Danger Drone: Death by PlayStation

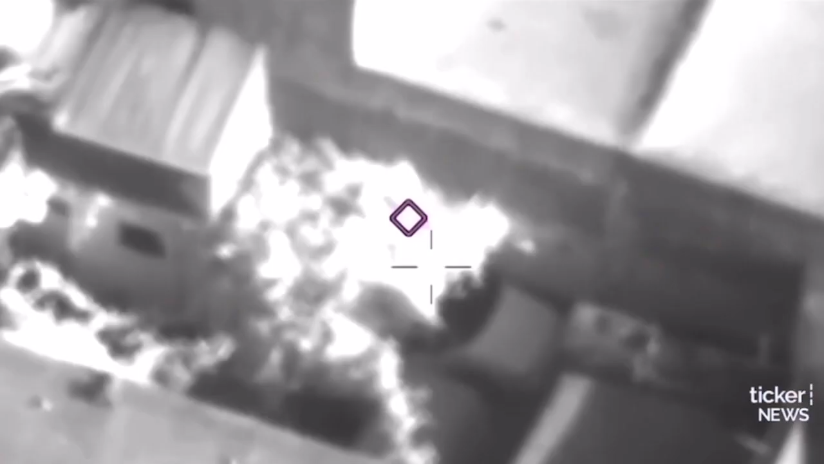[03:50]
i authorized a precision strike that would remove him from the battlefield once
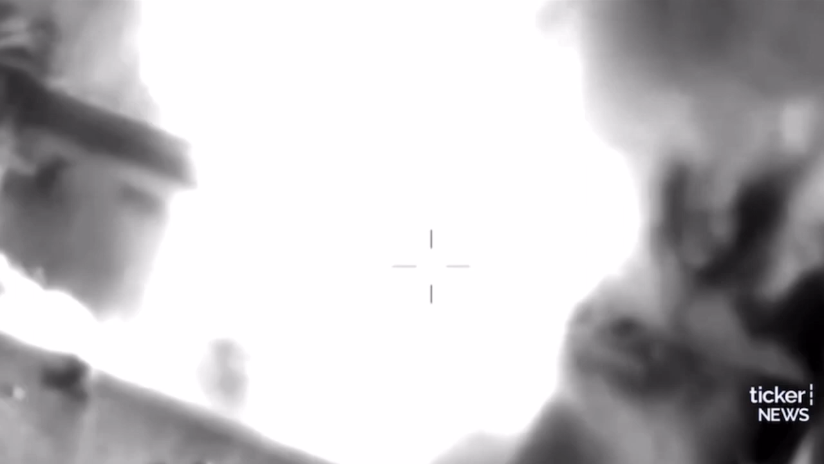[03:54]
and for all none of his family
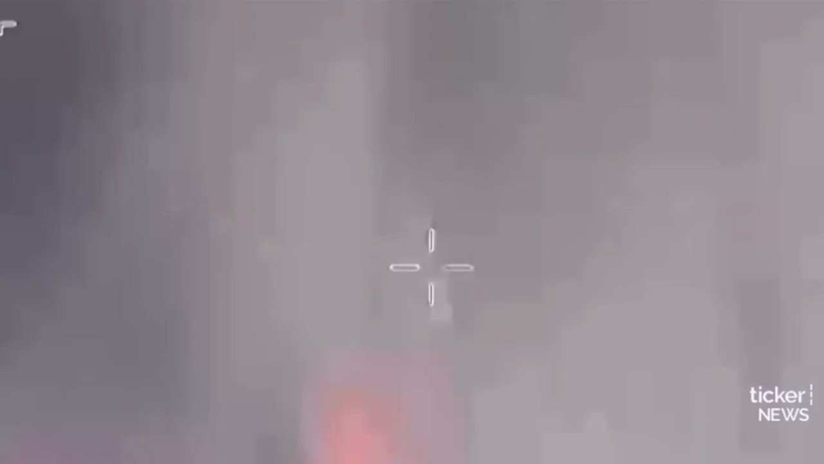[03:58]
casualties now justice has been delivered and this terrorist leader is no more
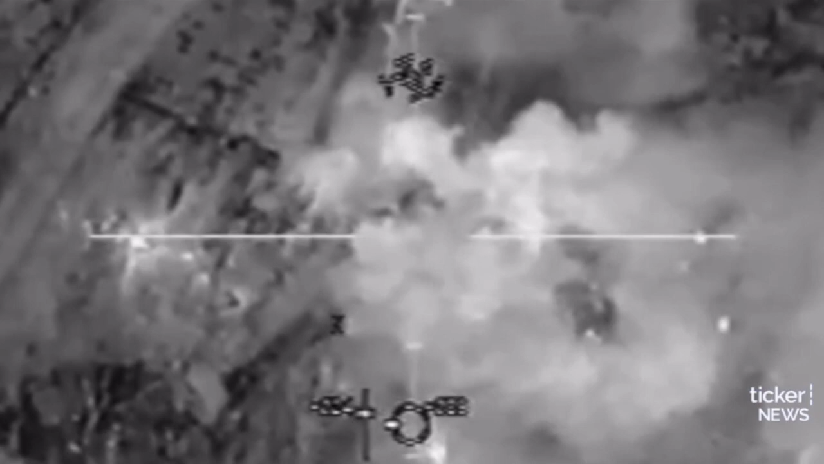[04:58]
let's uh let's hold up and look around here i know those two guys i saw them flying apart